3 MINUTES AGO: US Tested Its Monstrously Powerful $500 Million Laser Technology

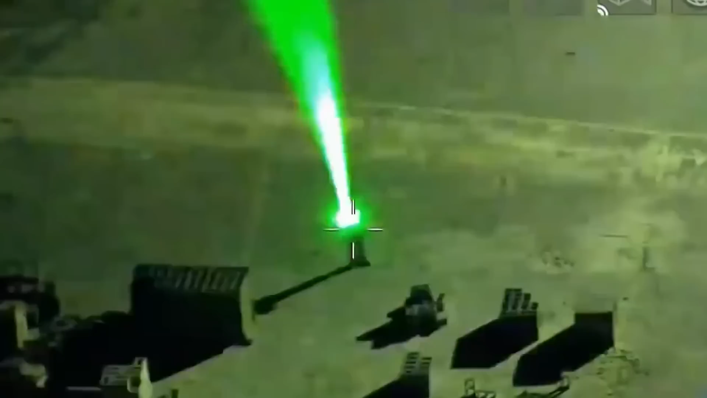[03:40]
Despite its seemingly harmless appearance, this laser can generate dangerous ultra-short pulses directed toward a target.
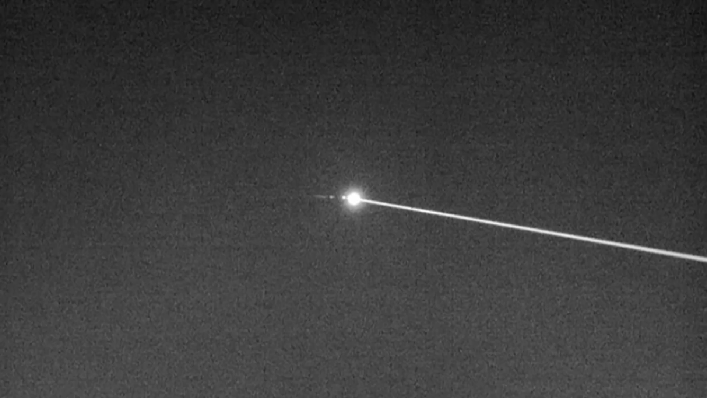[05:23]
As this happens, the beam creates a clean and precise cut. So far, with all that has been tested with this laser,